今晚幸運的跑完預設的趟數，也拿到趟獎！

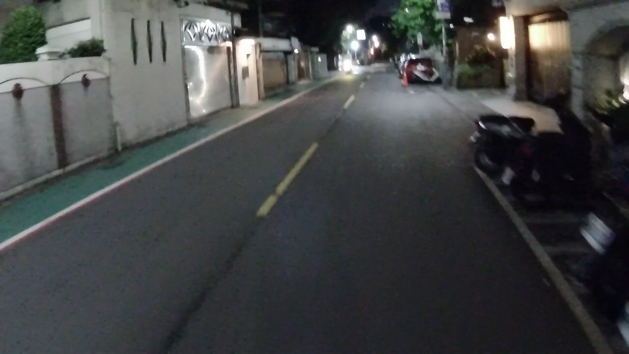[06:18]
送到旁邊的這個青田街這邊那
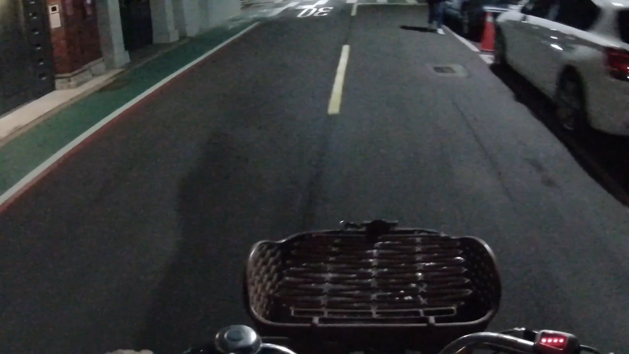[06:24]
我看了一下現在時間齁7點47分齁那我決定齁就是
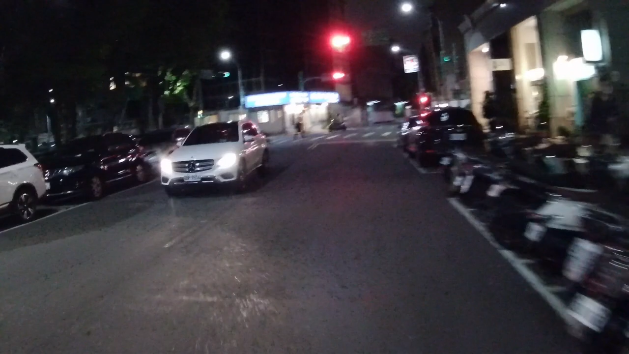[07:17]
現在開始下雨了大家可以看到地面上開始有些雨滴這樣